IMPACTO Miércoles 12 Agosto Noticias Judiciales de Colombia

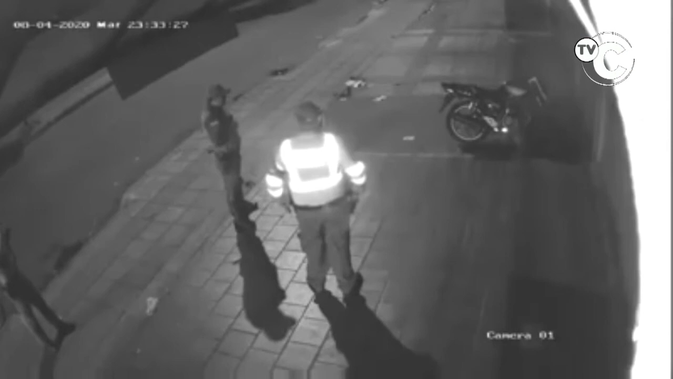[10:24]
En Girón, después de las 11:30 de la noche, del martes de anoche, Los policías de Girón llegaron hasta una vivienda en donde dejaron una abandonada una motocicleta en la vía pública. Y después de que se la roban, porque se van a dormir y se les olvidan que la moto está afuera o la dejan afuera y se la roban, terminan echándole la culpa a la policía.
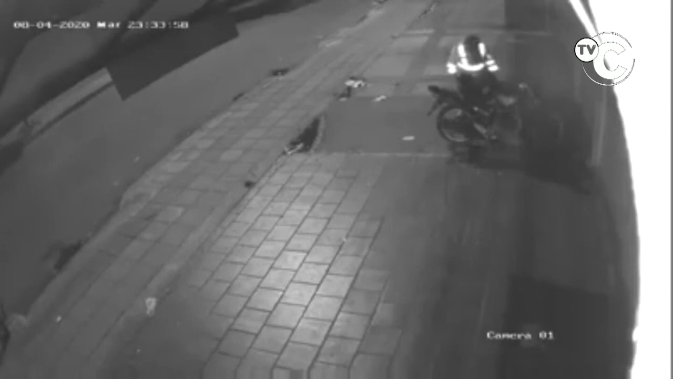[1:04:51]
23:33:57, o sea, a las 11 de la noche, 33 minutos, la calle sola, todo abandonado, y lo único que aparecieron ahí fueron los policías que llamaron a los de la grúa de tránsito para que se llevaran la moto, pero no, lástima que no salió el audio, estábamos intentando recuperar el audio, pero donde la gente, los que están grabando ese video, los que pasaron ese video por redes, diciendo que qué porquería, que la policía, que cómo abusa. Como abusa, dele gracias a Dios que se lo llevaron los policías y no se la llevaron las ratas.